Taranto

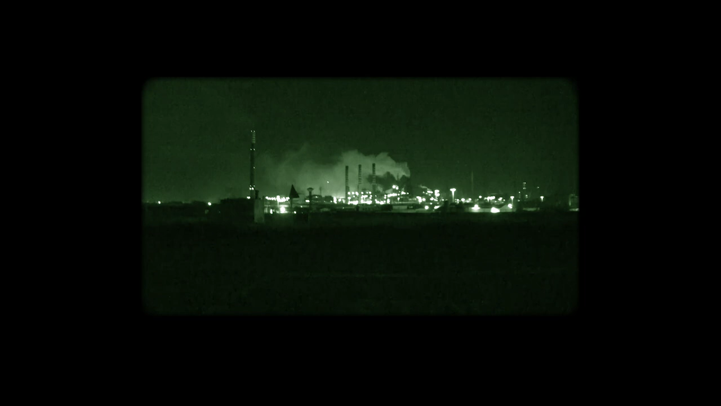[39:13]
Sembra che siano iniziate le fasi preliminari di spegnimento dell'altoforno 5, incredibili queste emissioni dall'altoforno 5, incredibili. L'AFO 5, il più grande d'Europa, viene avviato allo spegnimento, lo stanno adesso portando al riscaldo, quindi a una situazione di poter quindi arrivare a temperature molto più basse e fino allo spegnimento nei prossimi giorni. Quello che si sta vedendo adesso è veramente incredibile.